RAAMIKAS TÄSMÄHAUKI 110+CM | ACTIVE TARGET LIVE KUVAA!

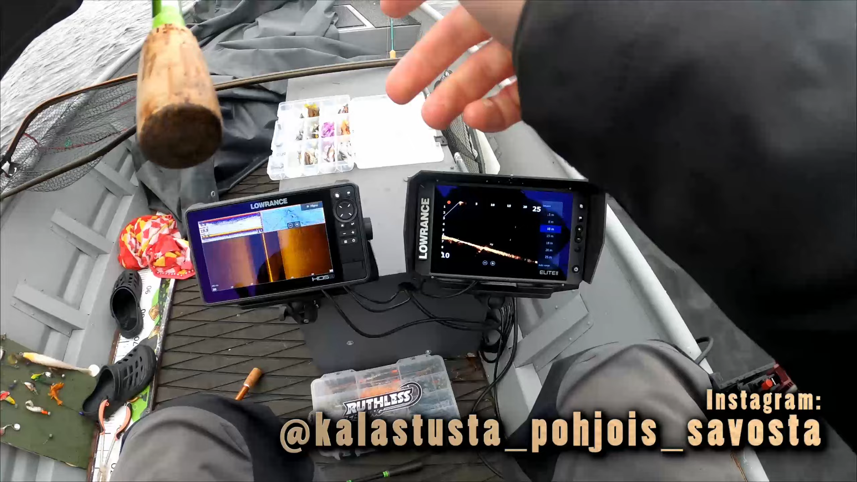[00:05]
Nenä ees. Kokkellaan kelepo kun tuo 18 senttinen luttero sille.
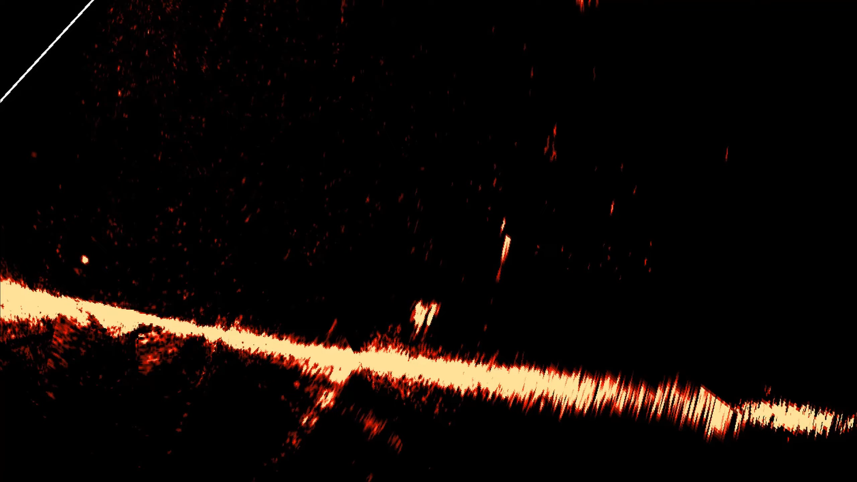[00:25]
Lähti jo liikkeelle. Ai jää kun löö, mutta ei pysy. Tullaan kuvelle.